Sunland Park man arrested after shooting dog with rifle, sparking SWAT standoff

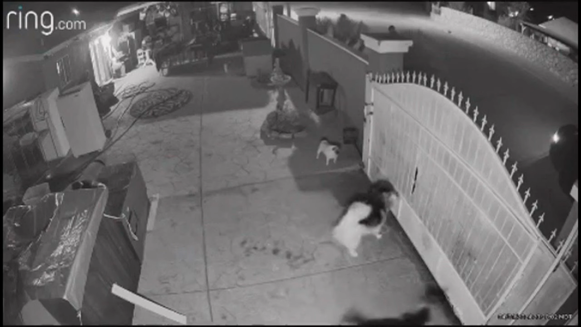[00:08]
The video comes from a home surveillance camera.
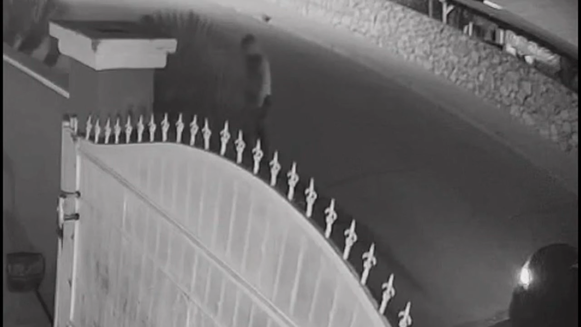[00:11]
It shows a pair of people approach the home's fence and then one of them shooting one of the dogs through the fence. And now we've learned one suspect has been arrested.